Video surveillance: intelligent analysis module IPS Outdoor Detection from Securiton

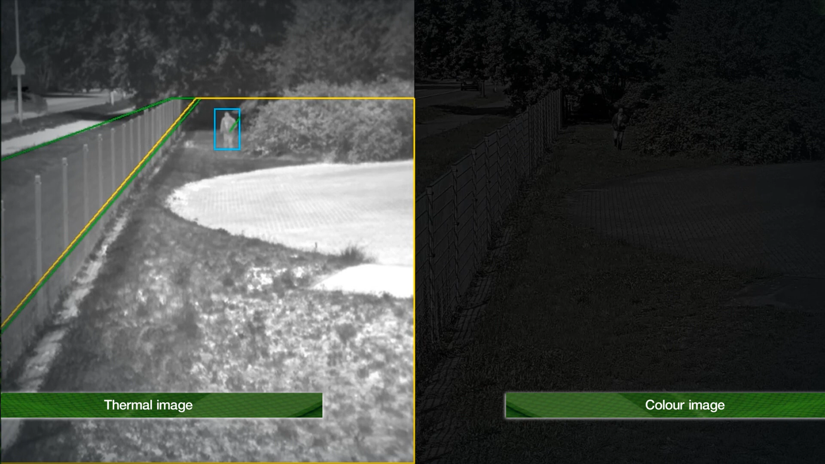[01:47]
These offer decisive advantages for the video sensor technology.
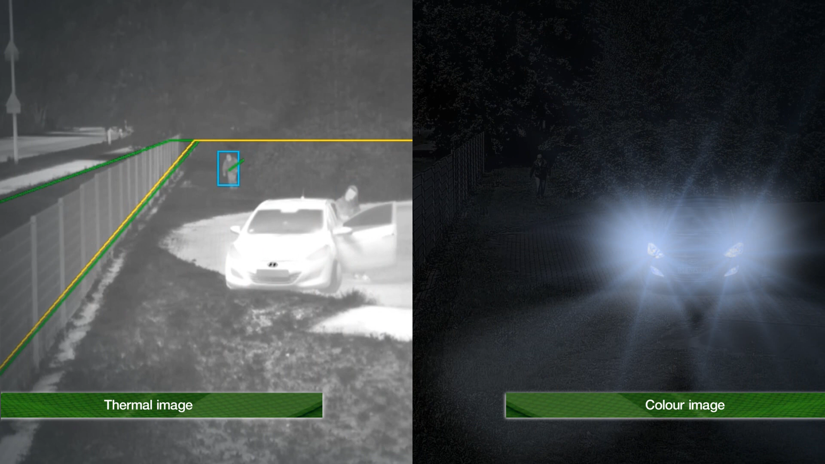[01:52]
Reliable detection is guaranteed even in darkness and poor weather. In addition, they provide a better basis when handling possible disturbances.
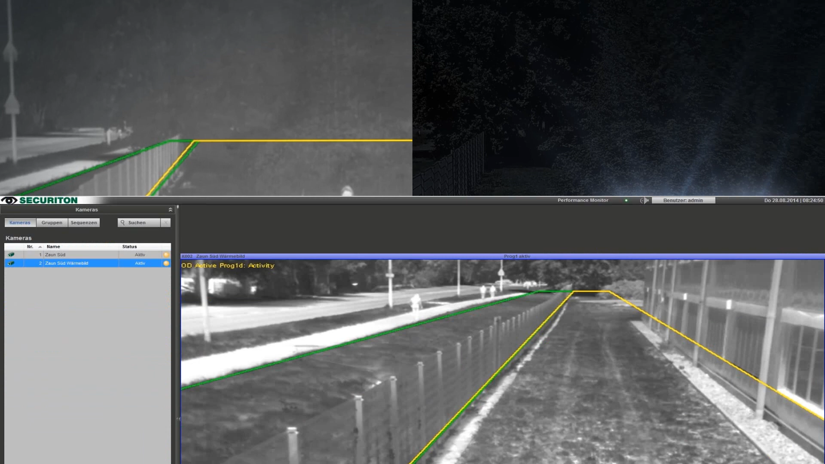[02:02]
Even at long distances, unauthorized access from the green detection zone into the yellow alarm zone is detected.